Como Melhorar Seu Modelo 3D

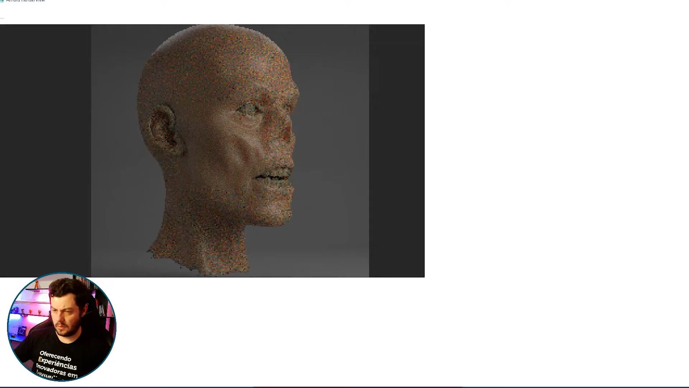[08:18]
Ó, tá vendo? Eu rotaciono, até tiro uns prints, tá? E vou... E testando, tá?